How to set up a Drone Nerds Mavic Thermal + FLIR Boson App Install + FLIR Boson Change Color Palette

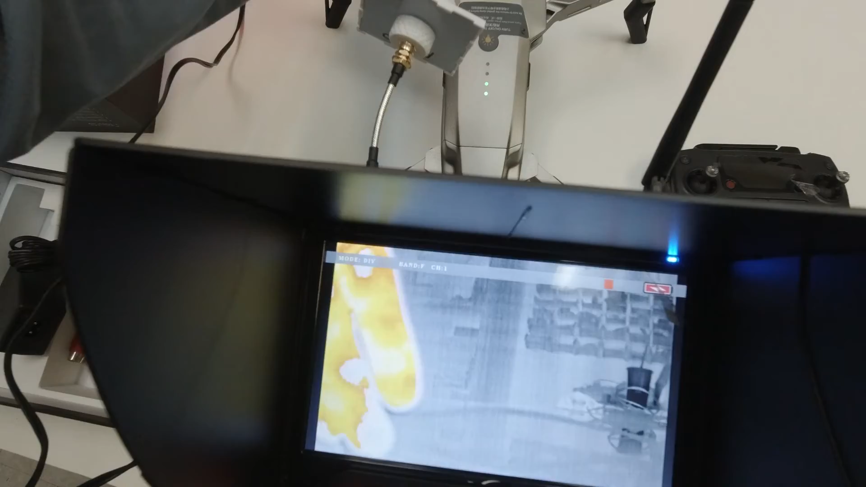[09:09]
How you can set up and change the color palettes. On the FLIR Boston app.
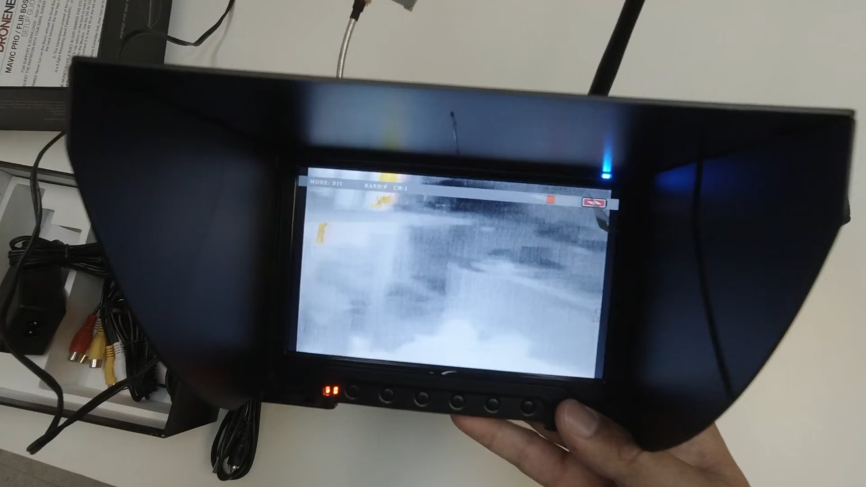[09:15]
You can see the different temperatures. From the AC or the computer screen.
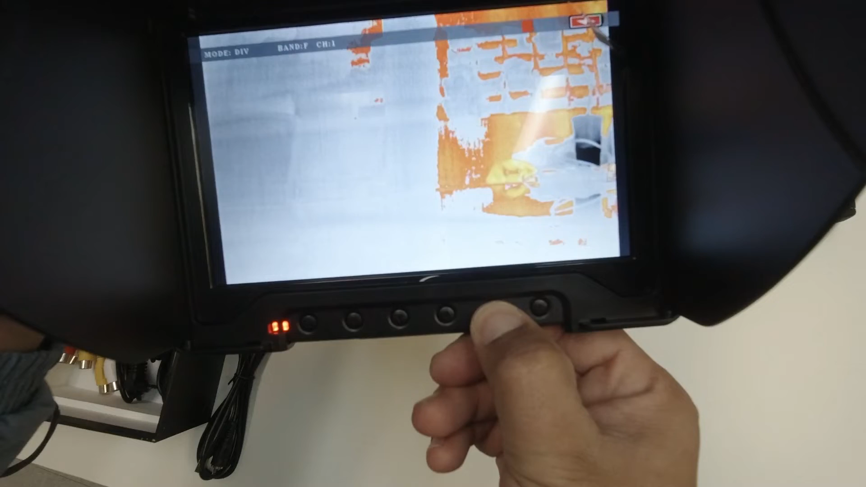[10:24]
And then you will see. A green play sign or icon. It means that the micro SD card.
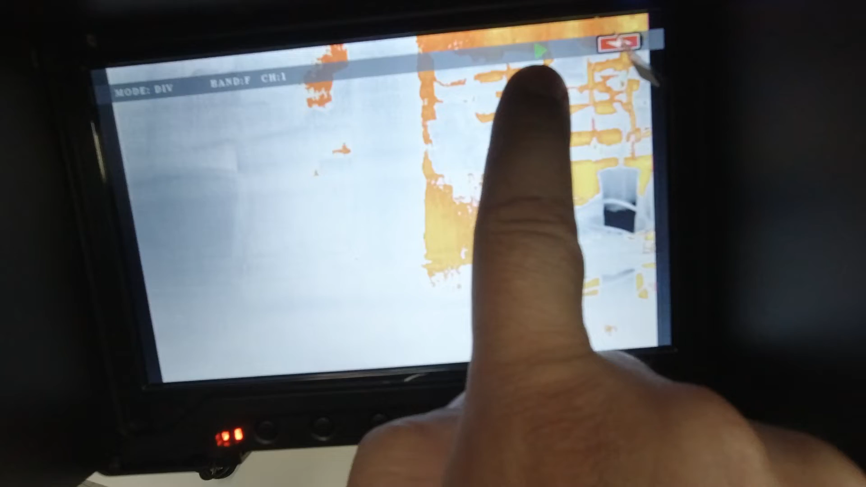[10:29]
Or the DVR is recording already. If you want to stop it. Just hold it for three seconds more. And that's it.
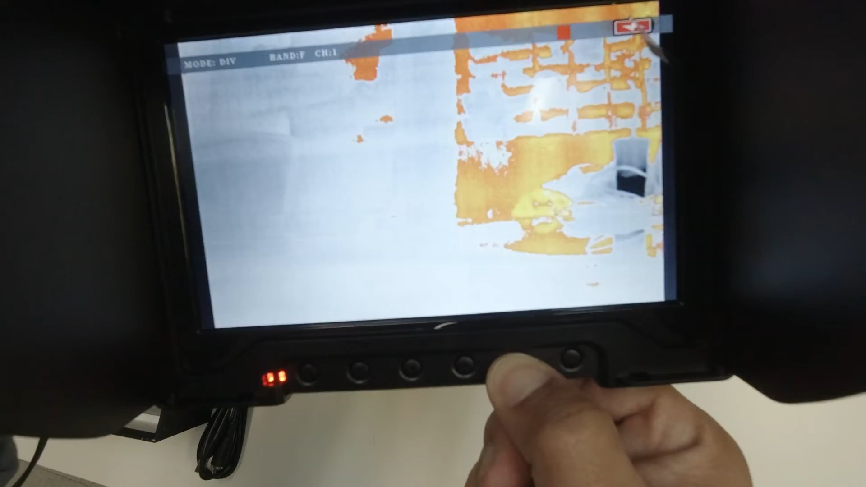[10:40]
Now the recording stopped. And you have a recording. In your micro SD card.
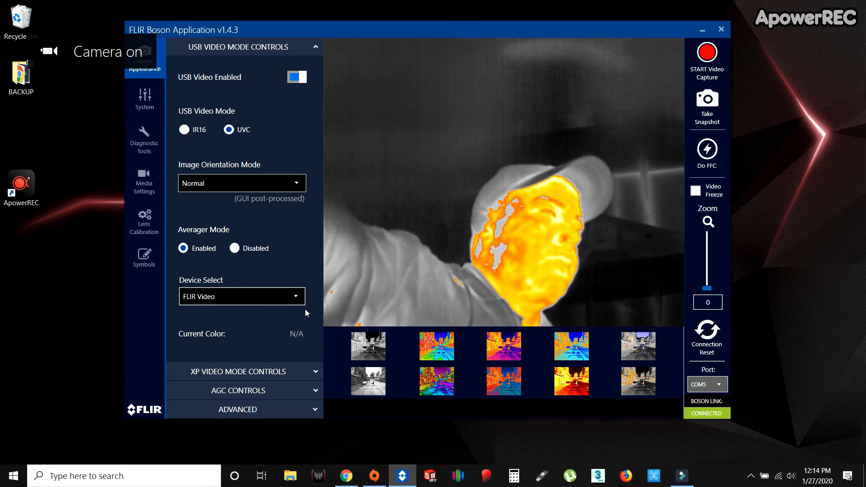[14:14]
Comport. Up. From here. Now. You can. Change. To any of. The palette. The color. Palettes. That you would like. Uh. It will depend. On. The use. That you're gonna.
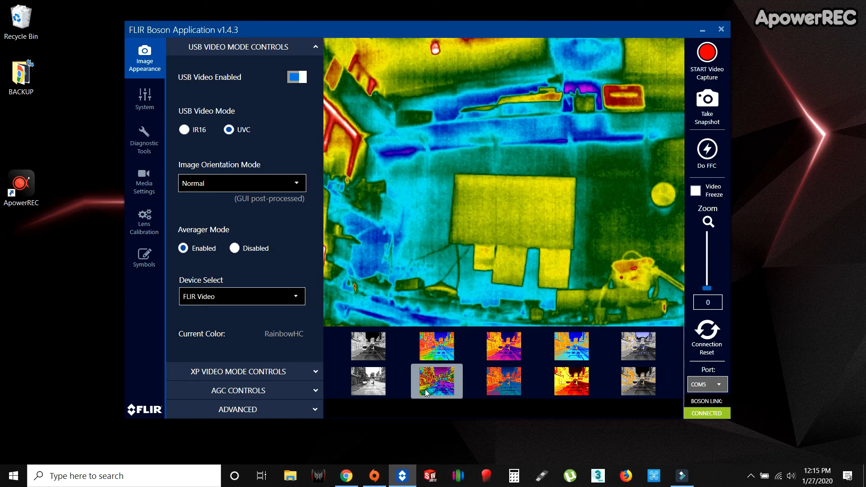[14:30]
And what use. You're gonna. Use. This camera for. Are they. All the time. Shipper.
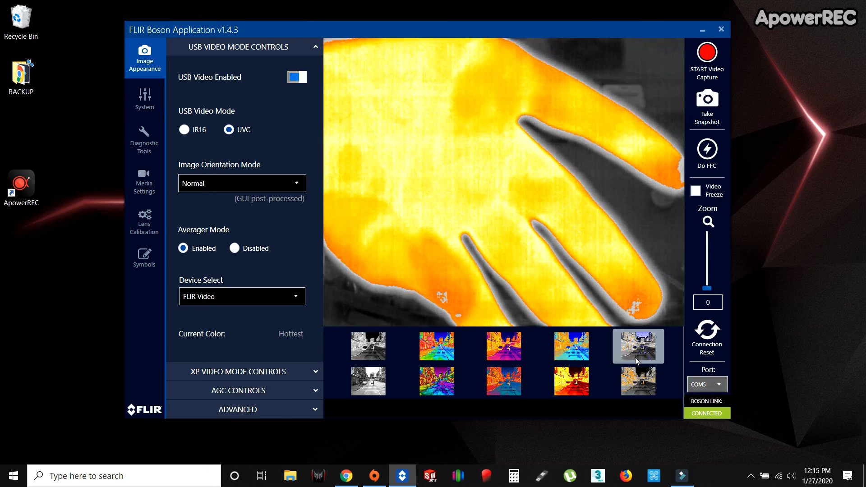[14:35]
With. This palette. Everything. That is. Color. Looks. Uh. Gray.
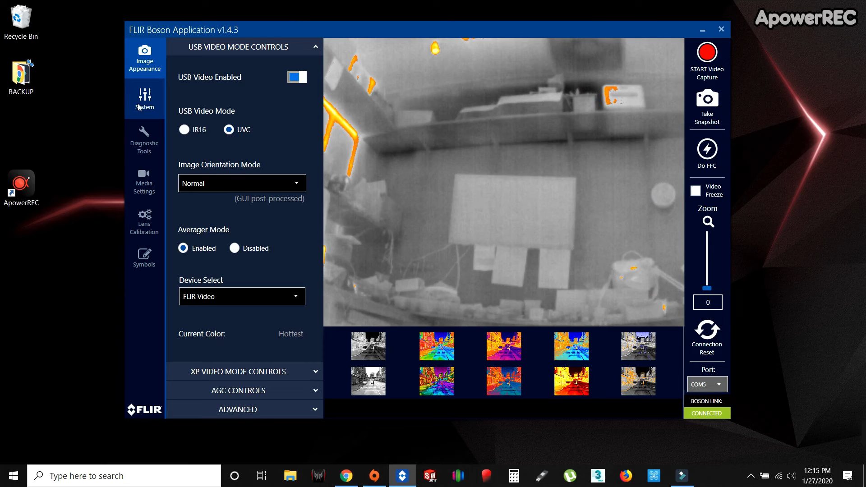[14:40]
Or black. And what is. Warm. Looks. Orange. Instead. To save. You go. To a left. Side menu. Second. Sections. System. And then. Configuration. Controls. Save.